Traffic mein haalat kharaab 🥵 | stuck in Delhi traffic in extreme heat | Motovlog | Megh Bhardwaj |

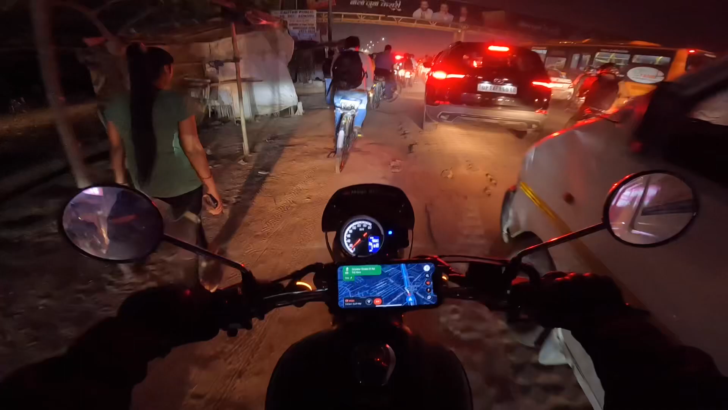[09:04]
मुझे तो यही समझ में आता उसको चलाओगे कहा है यह बॉर्डर है अ अगर बॉर्ड बोर्ड ना हो तो कभी पता ही न चले कि कब गाजियाबाद है कब नोड़ा है कब डिल्ली है कि यह लिख रहा है वेलकम टू क्रेटर नौइडा क्रेटर नौइडा
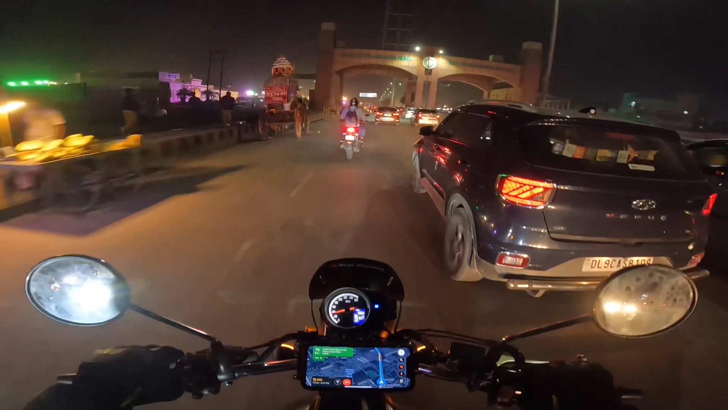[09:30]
में आपका स्वागत है मैं पता हो पता चला कुछ जैसे वहां था वैसा यहां है और यह आ
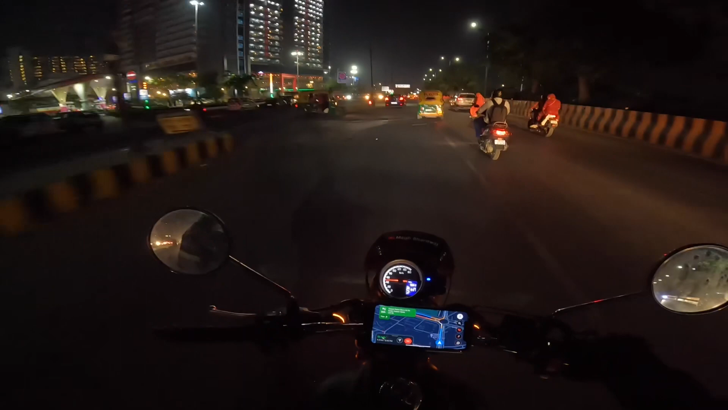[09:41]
कियो होन मार रहा है वे यह देख जा रहा कित्ता बड़ा वना हुआ है गोर सिटी सेंटर और यह सिटी मॉल यह भी गोर वालोग आई है काफी अच्छा एलाका है यह भी बीड़ बहुत हो यह ट्रैफिक भी बहुत जादा है तो यहां से अपने को यूटन लेना है इन गा�